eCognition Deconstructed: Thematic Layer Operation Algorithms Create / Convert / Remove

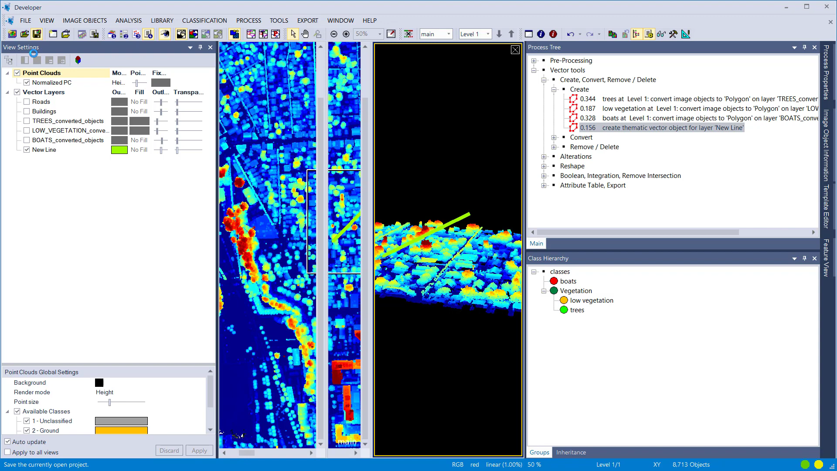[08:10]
So the right pane is depicting the 3D view, the left pane is depicting the 2D view from above. And zooming and panning around you see that the 3D line is really 3D, right? It's not 2D, it's not flat, it's a 3D line.
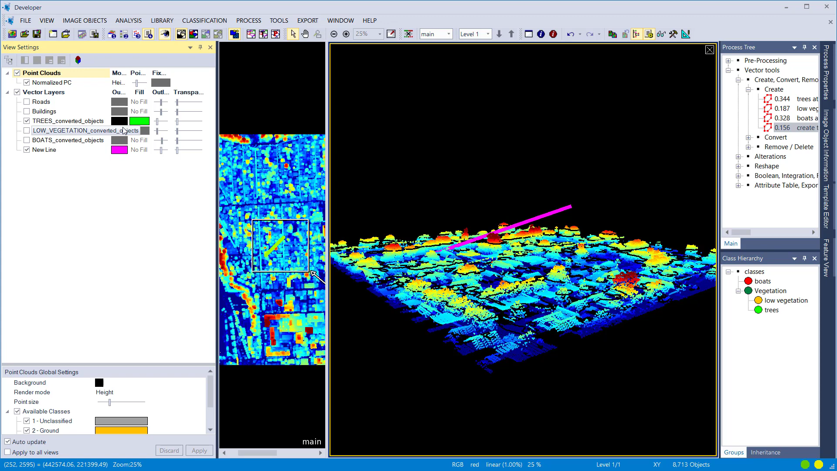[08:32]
And also if I display the trees, you should see that the different polygons have different heights based on the mean elevation of
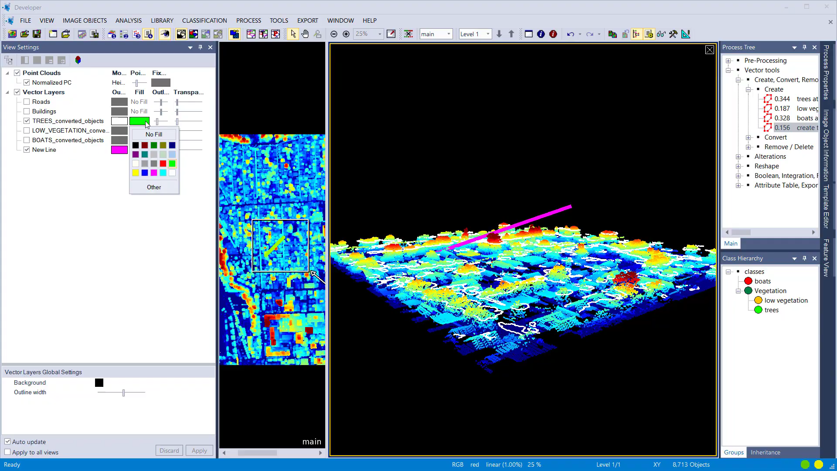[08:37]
the NDSM that are defined as feature for the elevation, right?
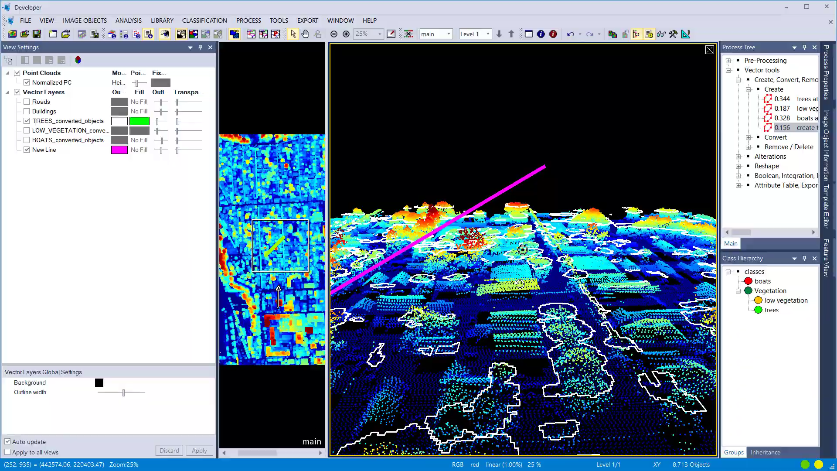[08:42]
So now I see that in white outline the trees and they are depicted in different heights based on the NDSM value that are defined for elevation.
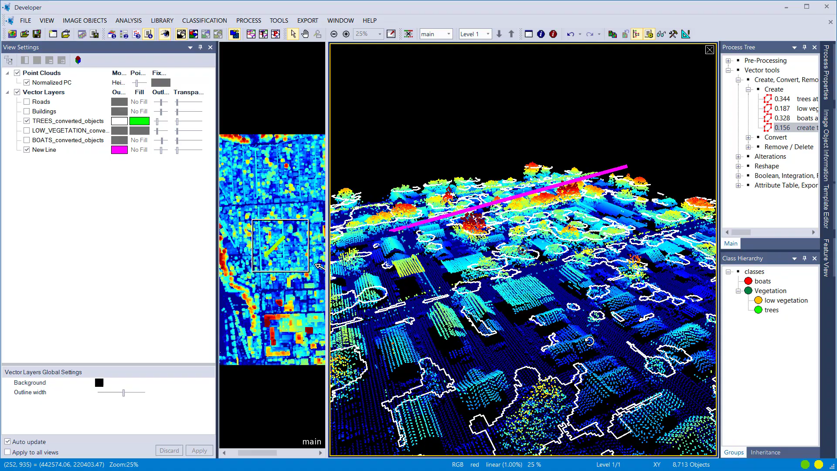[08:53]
Let's close it again and let's have a look at the next section in the rule sets,
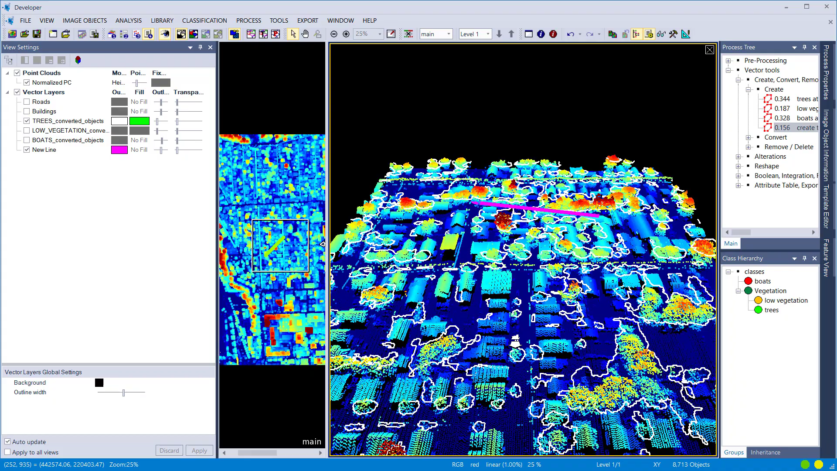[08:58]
the convert section, where we try to convert polygons to points or to lines as well.